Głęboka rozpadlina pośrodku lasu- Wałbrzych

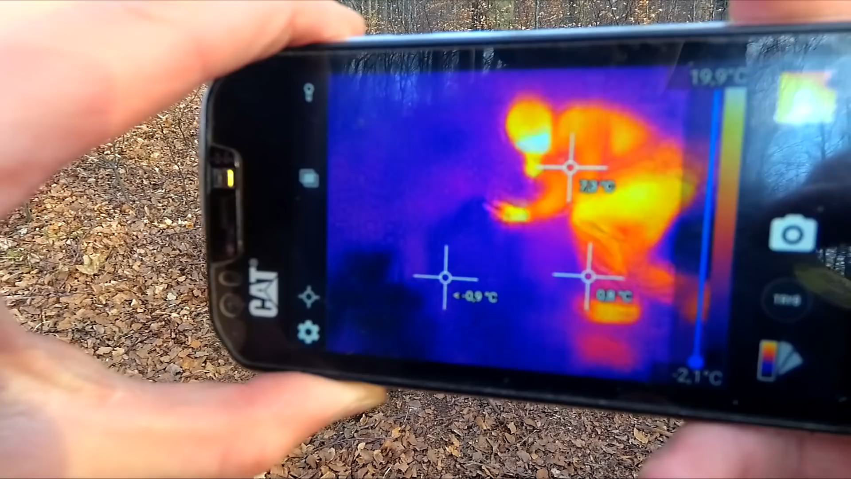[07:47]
On screen: scale top 19.9°C, scale bottom -2.1°C
Tak to się prezentuje, tutaj kolega Patryk w termowizji.
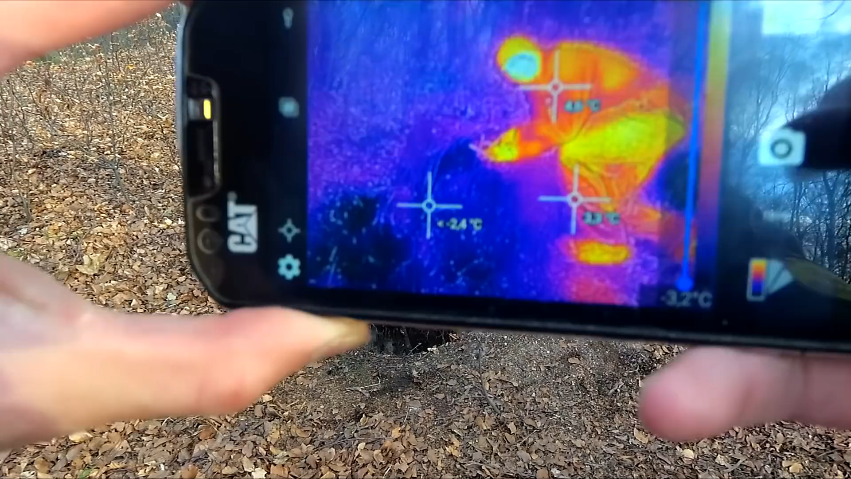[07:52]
On screen: scale bottom -3.2°C
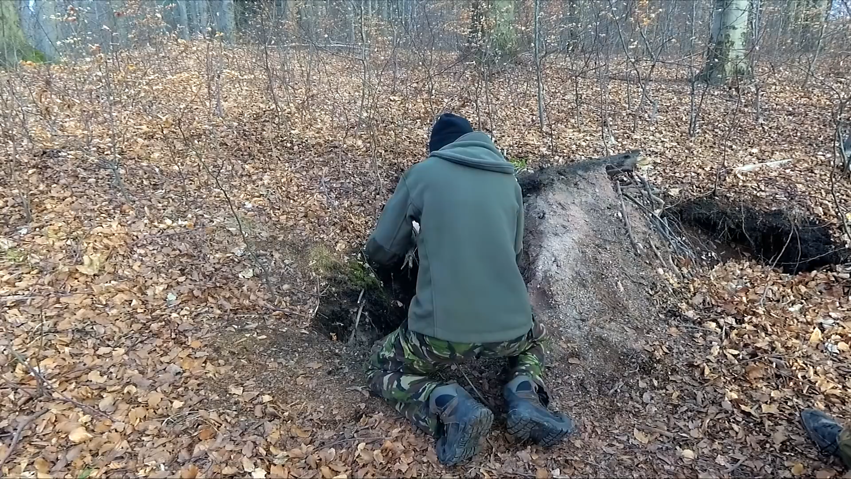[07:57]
No, tak naprawdę to tutaj te obrzeża są znacznie cieplejsze,
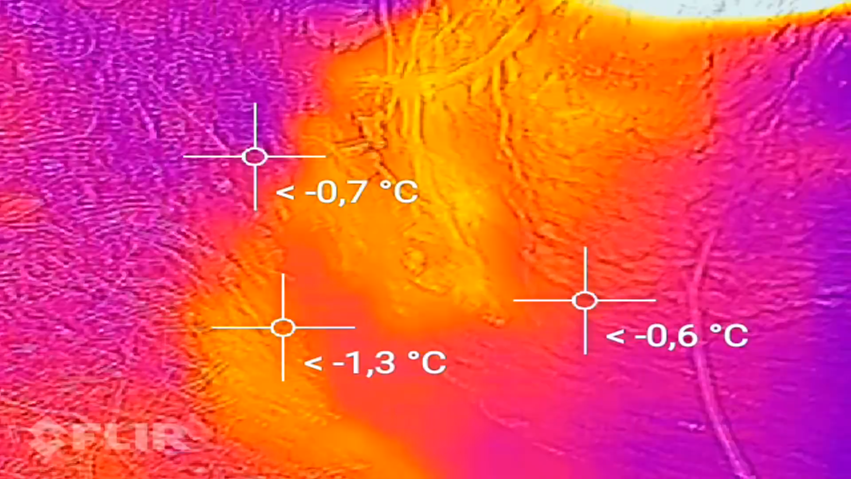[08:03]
chociaż tutaj w moment, chociaż wszystko to jest tak naprawdę ciepłe.
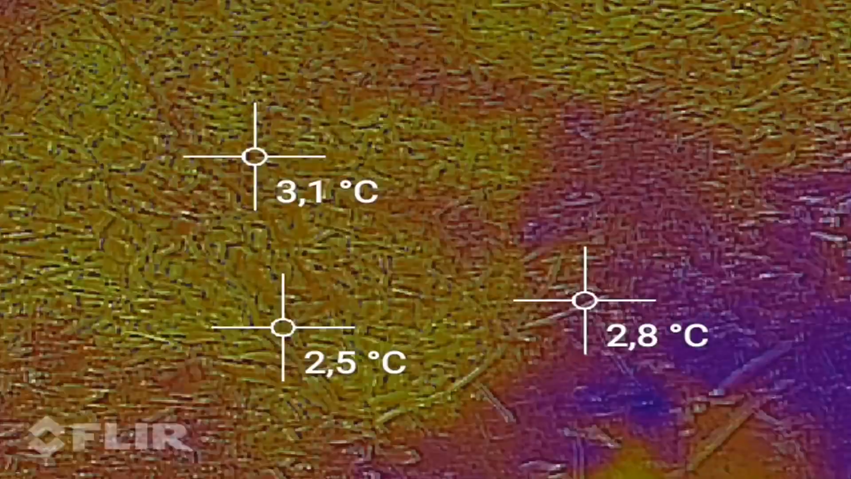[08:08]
Jakby nie patrzeć.
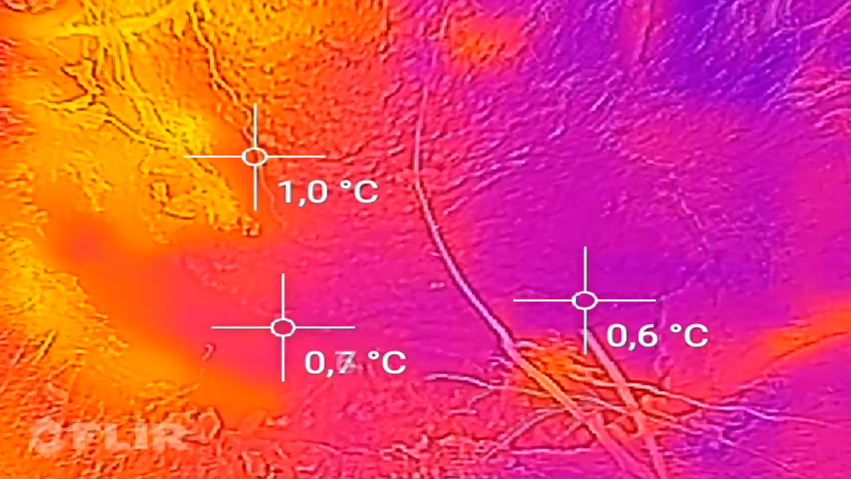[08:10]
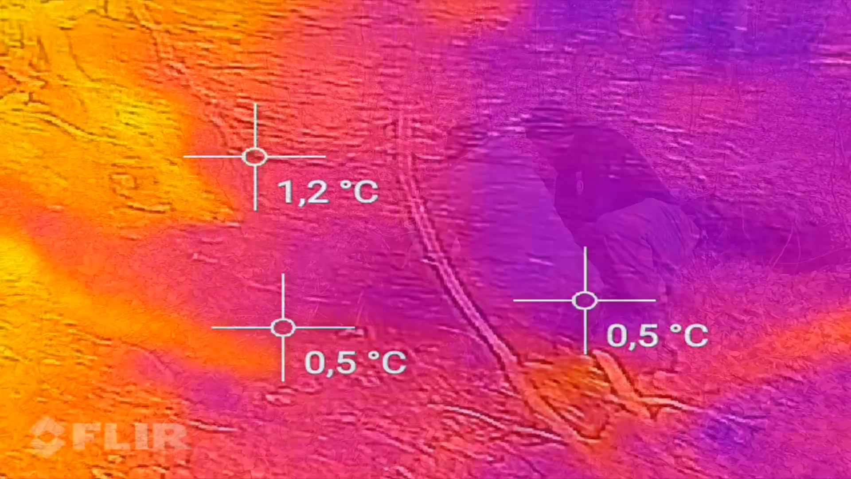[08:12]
Tak naprawdę na podstawie tego obrazu termowizyjnego nie jesteśmy za wiele w stanie stwierdzić, ponieważ